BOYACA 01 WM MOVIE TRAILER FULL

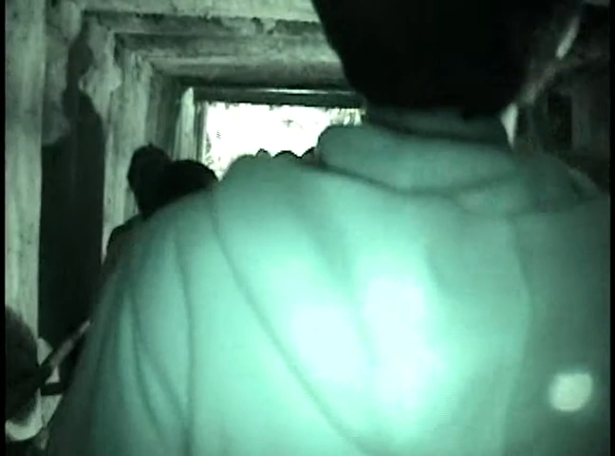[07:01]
hay más luz de lo que creen, pero... La verdad es que...
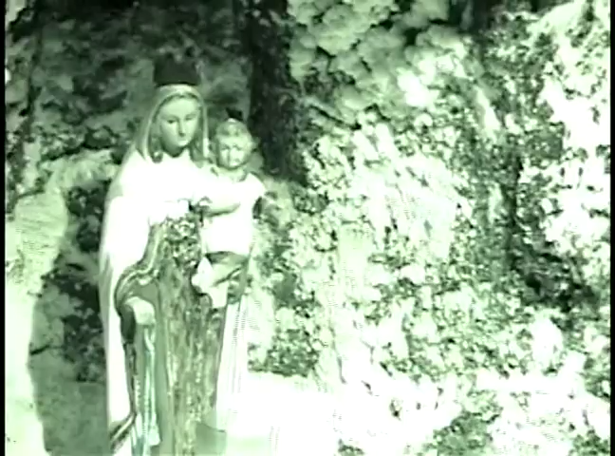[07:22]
En realidad esto parece sal. Un gran altar, muy bonito, en medio de pura sal. Seguimos bajando en la mina de sal.
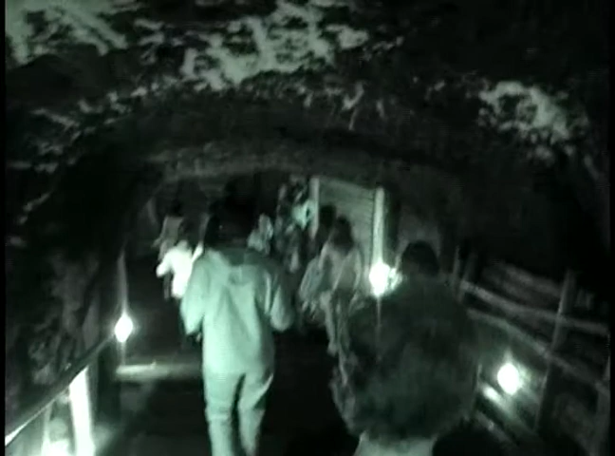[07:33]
Wow. Todo lo blanco que están viendo es... sal. Es nieve, es nieve. ¿Nieve? Sí, aquí no es...
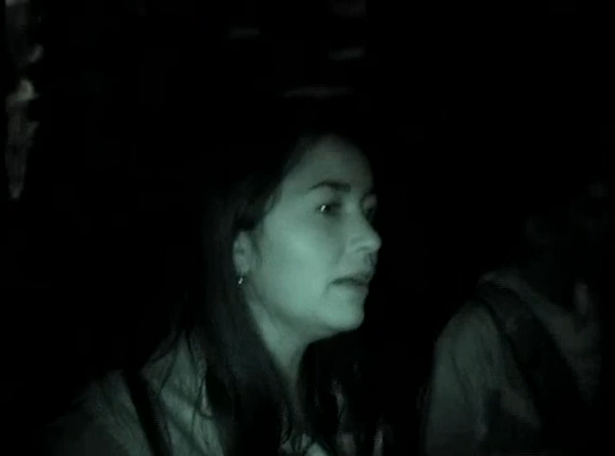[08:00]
Estamos conociendo lo que es, tradicionalmente, lo que ustedes pueden conocer como un socavón. De igual forma, quiero, antes de dar la explicación de este sector, quiero aclarar que la mina, pues, la mina que ustedes van a conocer es una mina que estuvo 10 años cerrada al público. No era el público, que en el 93 fue clausurada, que en el 2003 iniciaron su proceso de restauración y que fue abierta turísticamente el 8 de enero del 2005.
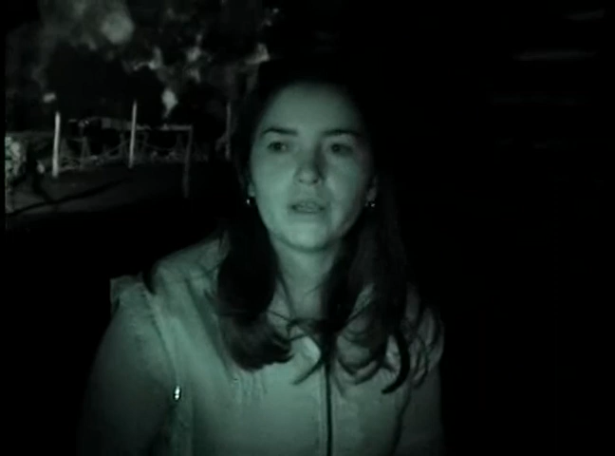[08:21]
Es decir, esta mina lleva cuatro años de estar en funcionamiento, pero turística. En este momento no se encuentra apta a la parte de explotación. También, como ustedes pudieron observar, al descender, encontraron que el túnel estaba soportado por una estructura en madera muy similar a la que se encuentra lateralmente. Esa estructura que ustedes observaron en minería se conoce como una puerta alemana y se utiliza para que nos brinde seguridad. De igual forma, en este sector encuentran ustedes que la estructura cambia el diseño, encuentran estructuras en forma de cubo.
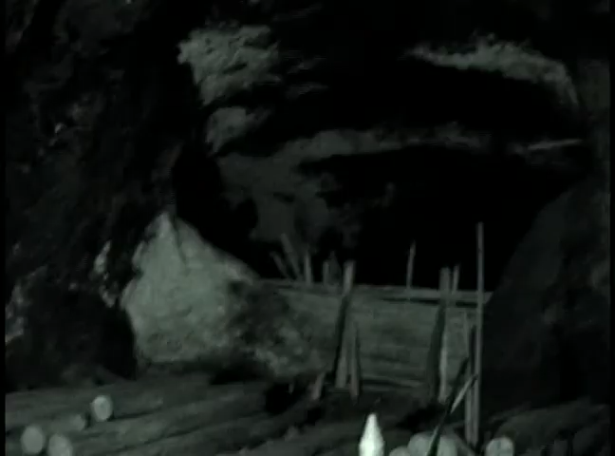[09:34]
Acá podemos ver más cosas de la mina. Y acá...
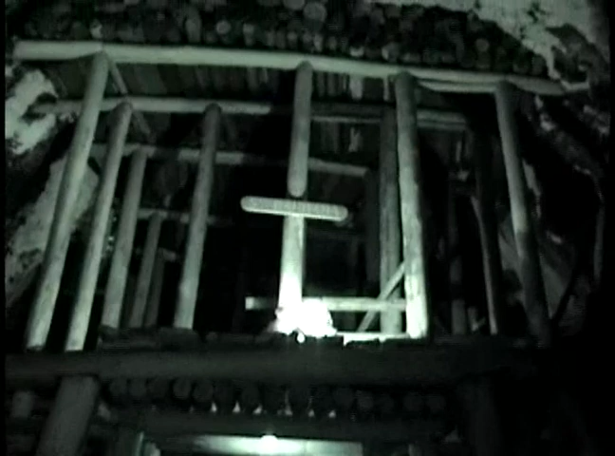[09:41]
Y este es el túnel Santa Bárbara. Bueno, ya me estoy viendo así que ustedes ya pueden leerlo.